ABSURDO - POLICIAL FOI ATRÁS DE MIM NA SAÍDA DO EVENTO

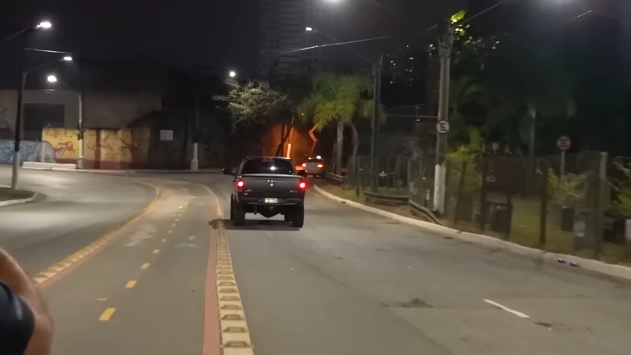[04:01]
Essa é bonita, hein, pai? Os agroboys chora. Olha aquele chimé.